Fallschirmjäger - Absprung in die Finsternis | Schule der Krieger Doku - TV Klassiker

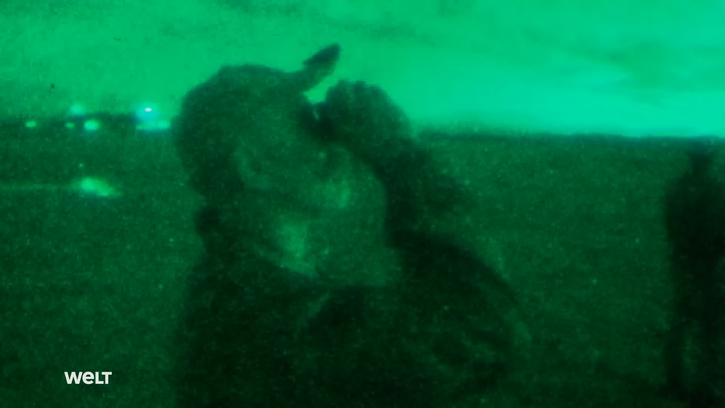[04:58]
Ausbilder GARF nimmt die erste Gruppe von unten ins Visier. Die Soldaten sind nur an kleinen
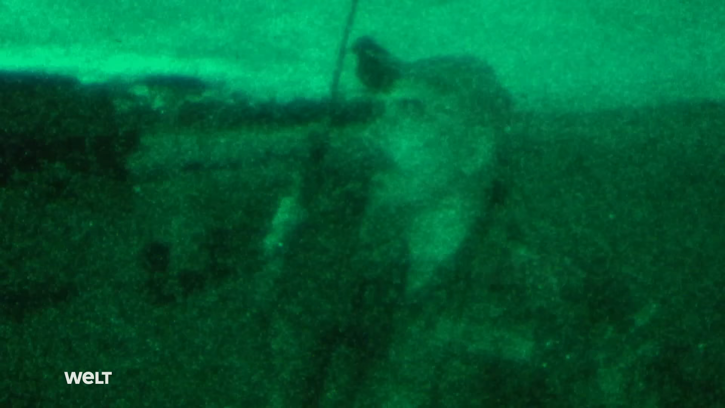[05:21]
Und fahrt dann ganz normal euren Plan. Trotz Plan.
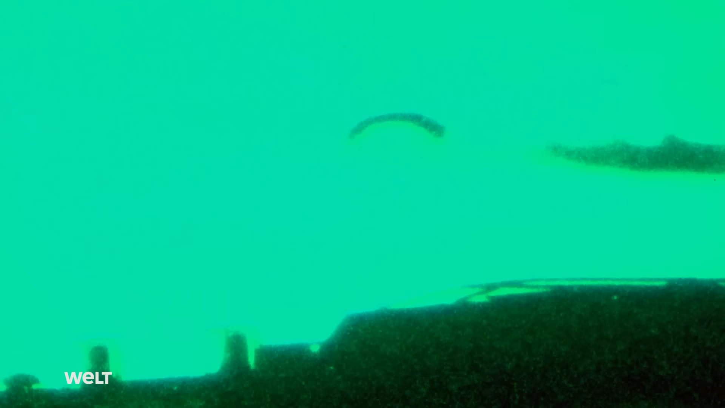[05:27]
Laut Junge und zwei weitere Kameraden schaffen es nicht zum Zielpunkt. Sie landen weit außerhalb der vorgeschriebenen Zone. Es gibt zwei Möglichkeiten.
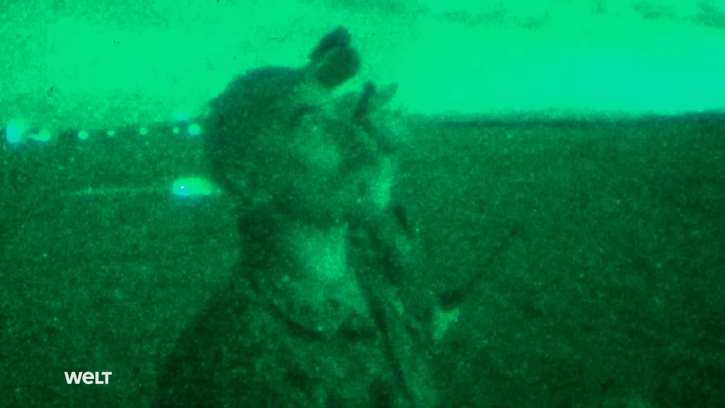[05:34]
Der Wind ist komplett eingeschlafen oder die Jungs haben die Öffnung schön nicht eingehalten.
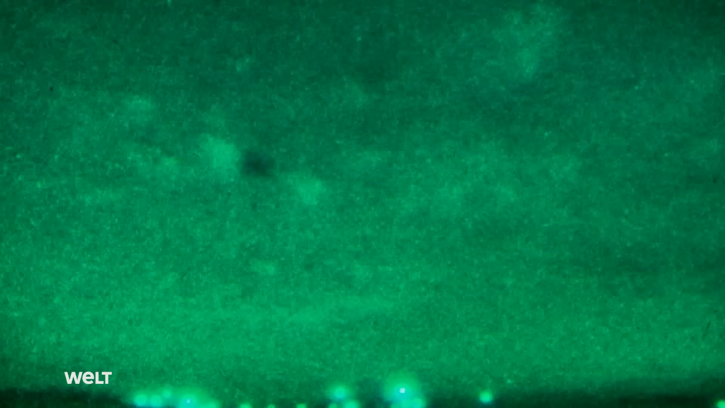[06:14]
Die zweite und dritte Gruppe landen innerhalb der Zone.